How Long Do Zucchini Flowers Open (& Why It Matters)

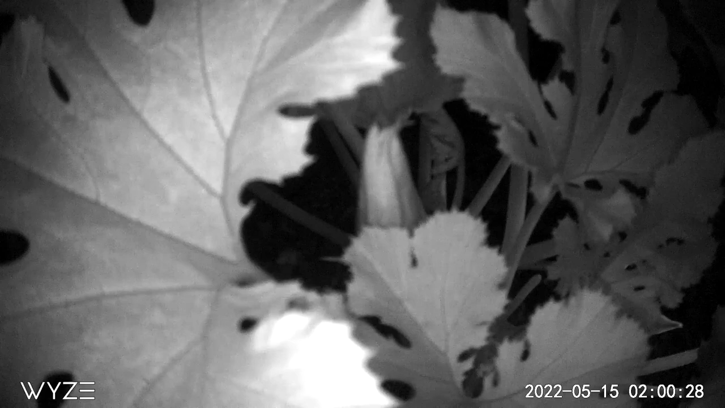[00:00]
How long do zucchini flowers open? This zucchini flower started opening just before three in the morning and closed back up at 9 30. It was open for just under seven hours.
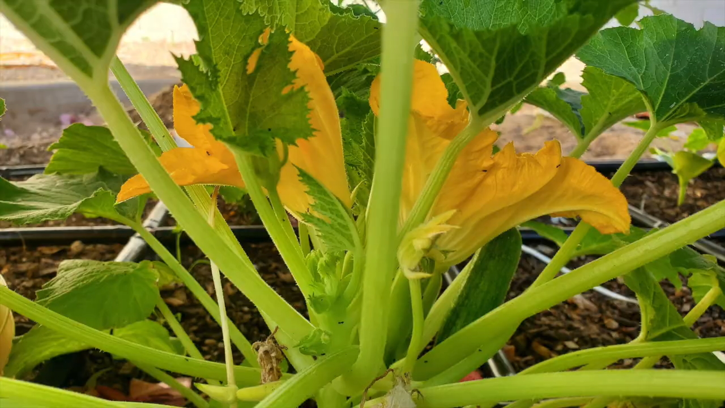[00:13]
A couple weeks before we captured two flowers opening on this zucchini plant. One is female and the other is male. This is the ideal situation for pollination.
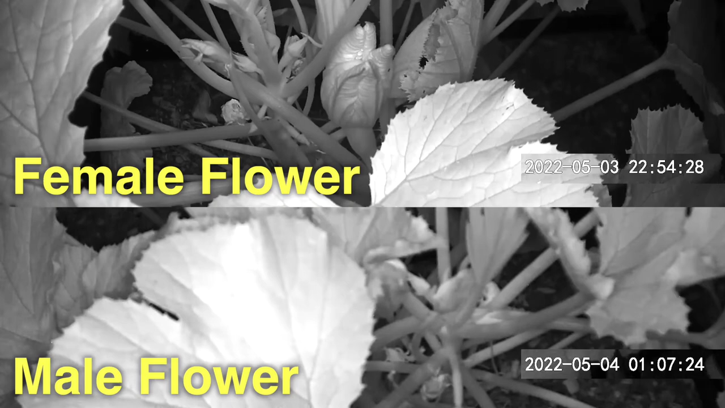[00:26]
The female flower was already starting to open when I set up the time lapse at 11 p.m. in the evening while the male flower started opening just after 1 a.m.